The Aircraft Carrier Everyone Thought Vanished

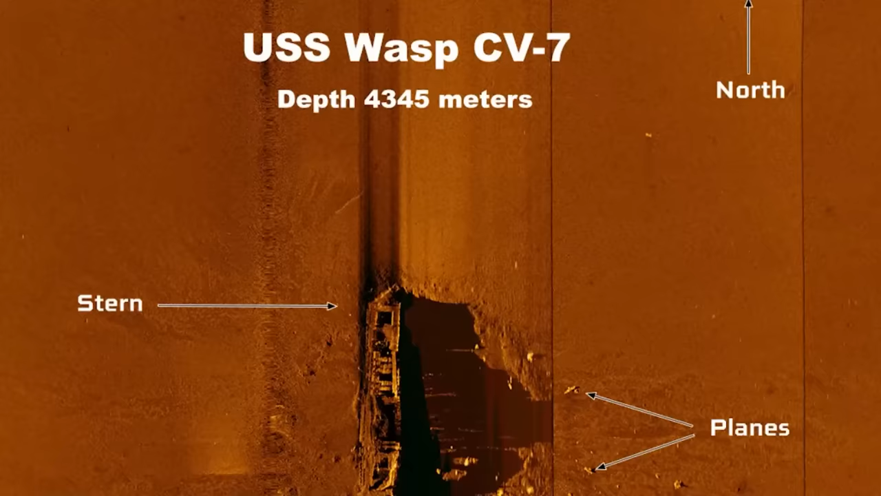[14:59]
Petrel's side-scan sonar device located USS Wasp after detecting it with acoustic waves that bounced off the sea floor.
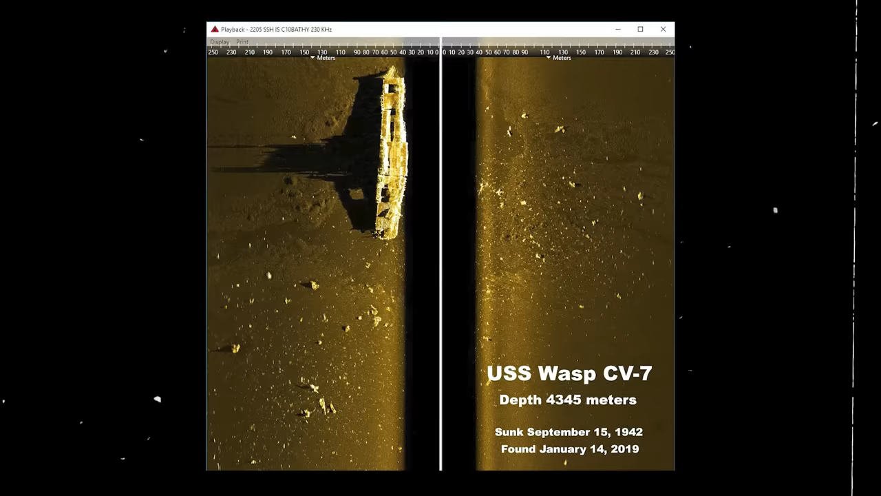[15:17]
gathering data that was used by the team to pinpoint the exact location of the fallen American carrier.